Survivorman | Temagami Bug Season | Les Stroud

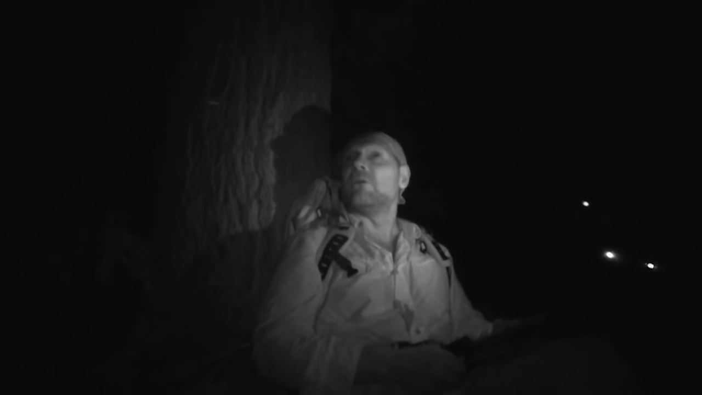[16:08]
I just kept walking until I realized I was walking into the dark. I've got no shelter. And mosquitoes are just terrible.
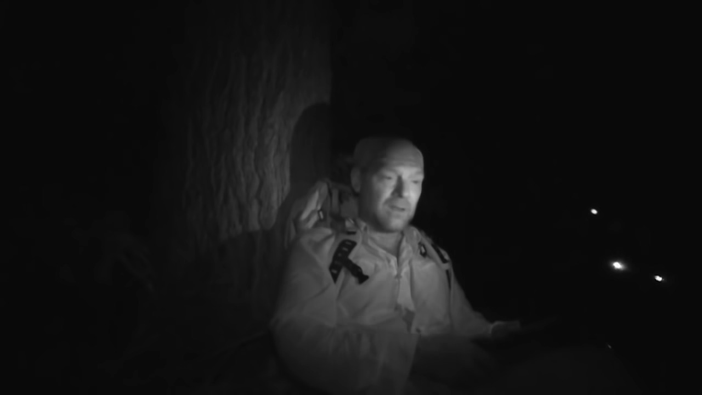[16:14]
First night out, and I don't know that I'm gonna sleep at all.
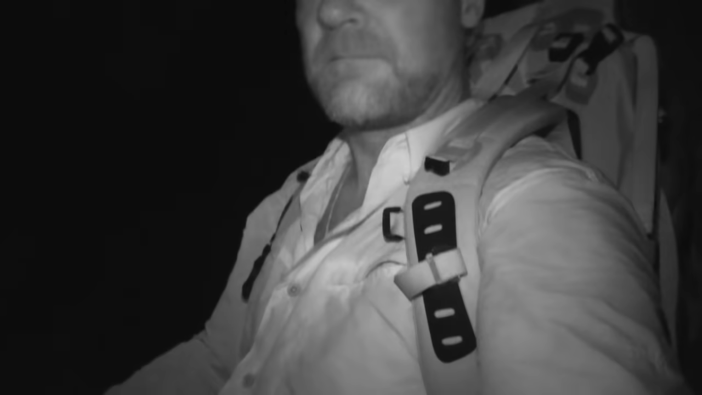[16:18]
Ow!
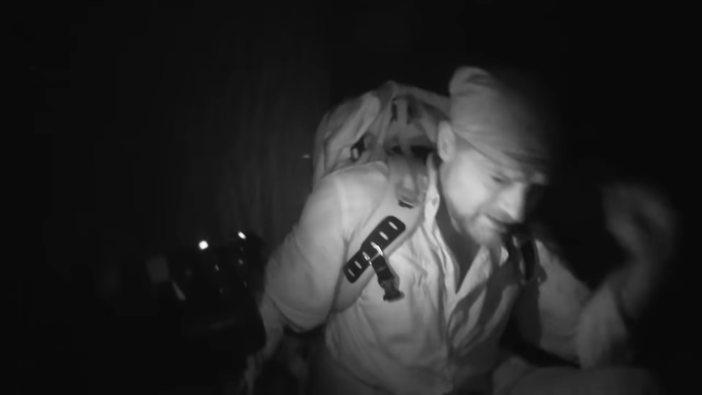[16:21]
Oh, the hell just bit me.
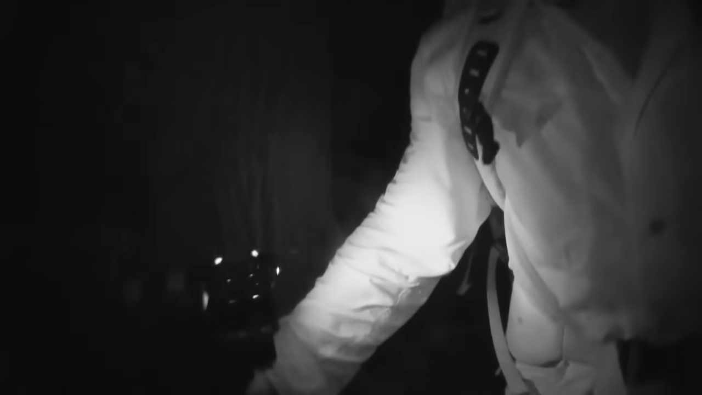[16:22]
That hurt. Oh.
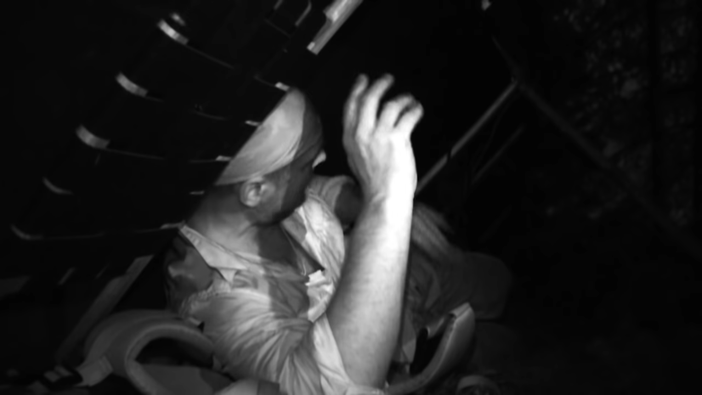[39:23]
Oh, man. I can just hear the mosquitoes are buzzing and they're echoing. I don't know how many there are, but it sounds like a million because of the canoe. Oh. Oh. This is insane.